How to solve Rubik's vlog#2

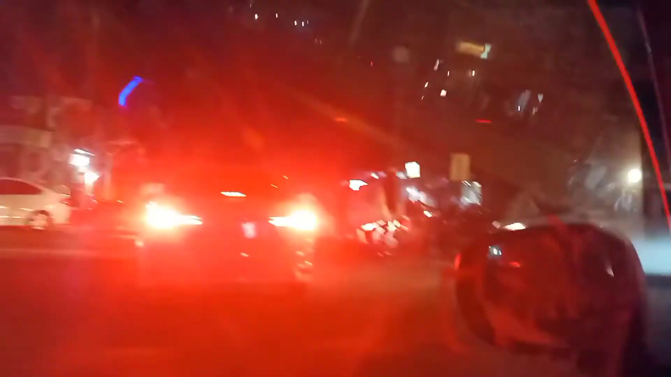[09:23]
बना पा रही थी
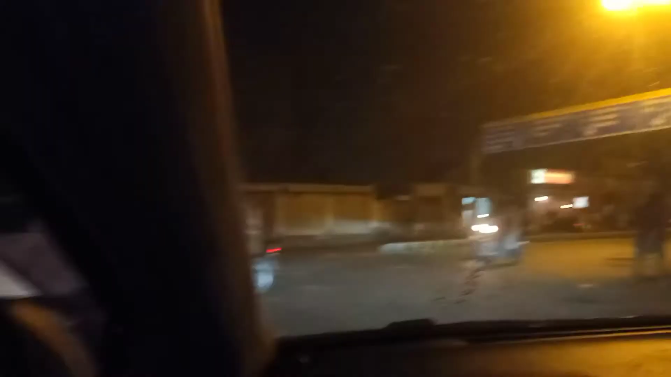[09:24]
वो सामने देखिएगा कि शायद आपको नजर आए कि अभी भी लोग खड़े ह